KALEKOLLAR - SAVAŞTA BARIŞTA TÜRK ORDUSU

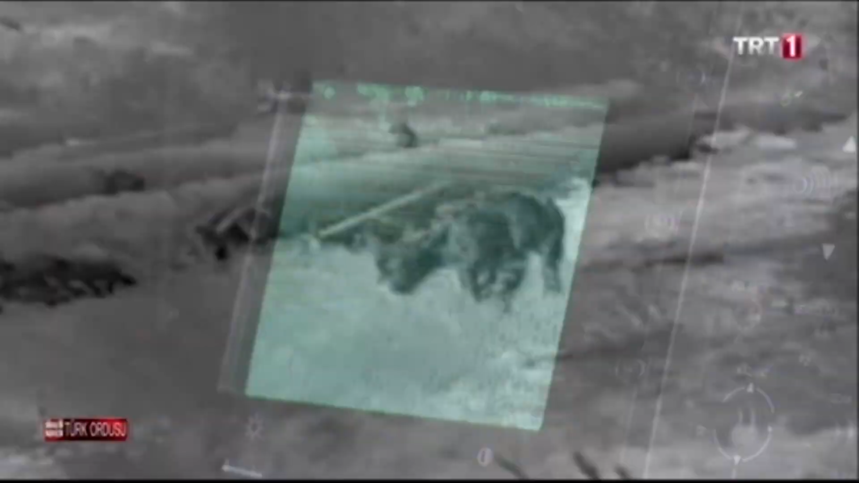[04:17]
Tespit ettiğimiz hedeflere uygun silahı seçmemize yardımcı olur.
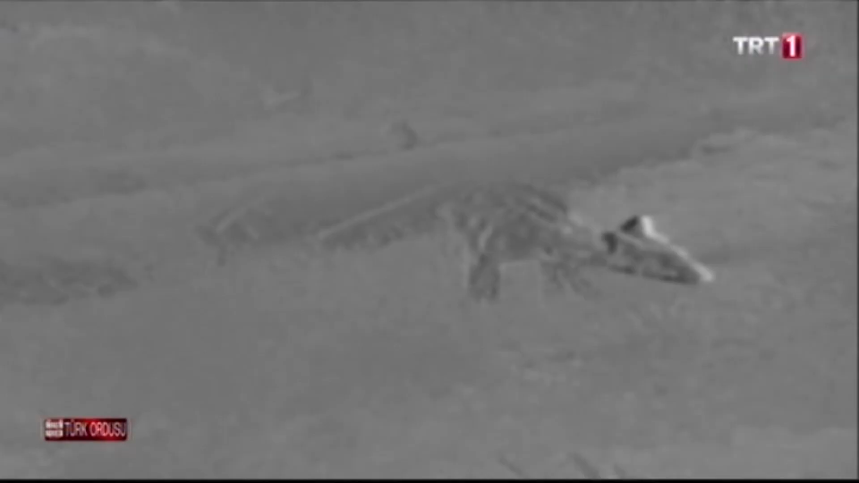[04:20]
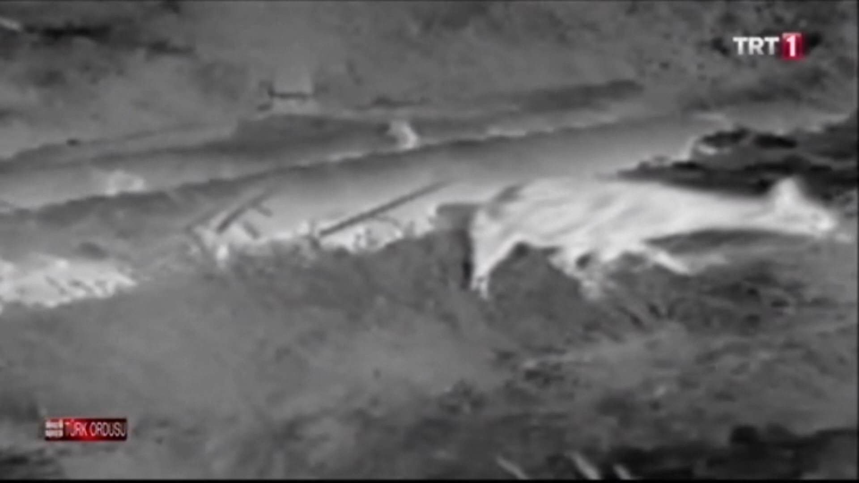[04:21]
Hudut emniyeti ve kaçakçılığı önlemek amacıyla bu sistemden etkin olarak yararlanmaktayız.